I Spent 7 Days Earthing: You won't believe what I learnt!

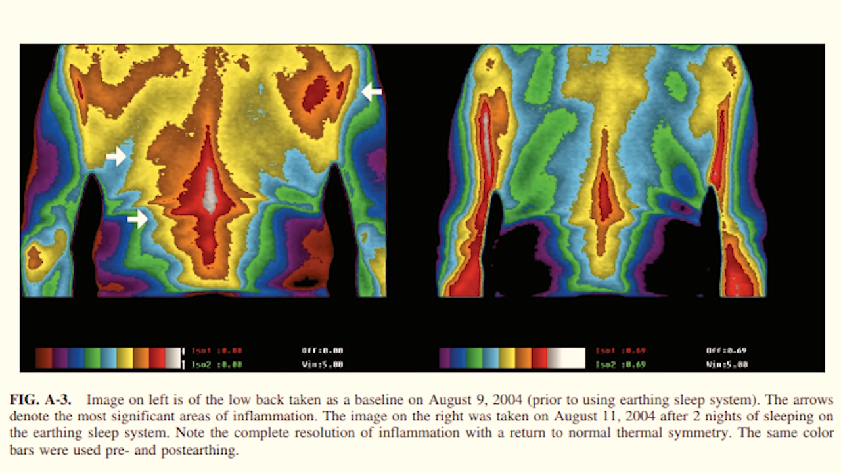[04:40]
And you can see at the start, they took an infrared scan, and you can see that by little white arrows, the points of information, or the main issues, which was, in this case, was the back and the right shoulder. And then, what he did is, over the next two nights,